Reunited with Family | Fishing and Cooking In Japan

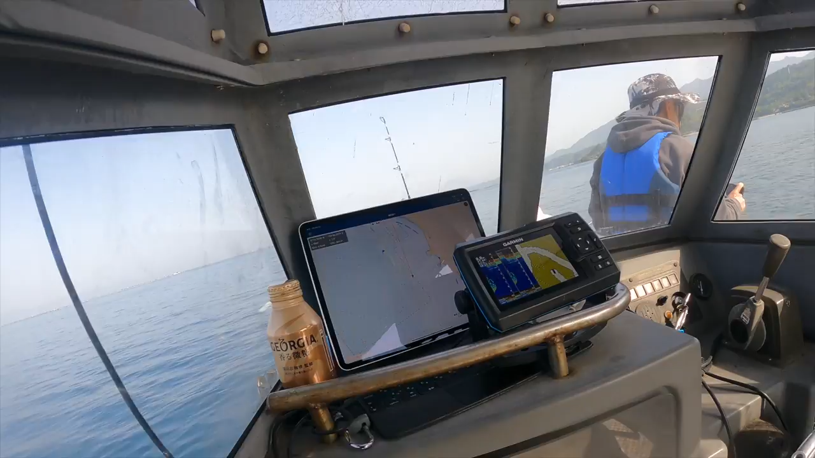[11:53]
It's kind of gone away now, but whole school snapper there. Jig there.